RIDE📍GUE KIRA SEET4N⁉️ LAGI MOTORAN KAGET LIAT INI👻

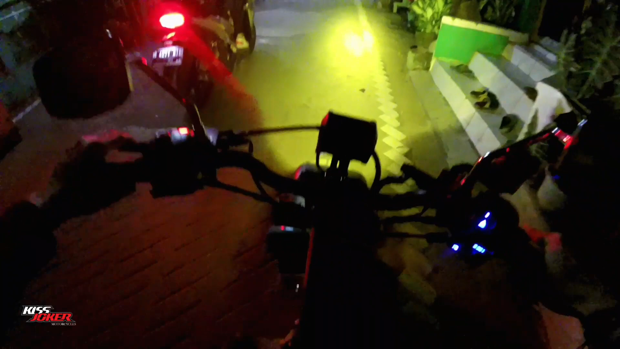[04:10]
Aduh, sok gua gimana nih? Gila, dalam banget lagi lubangnya, men.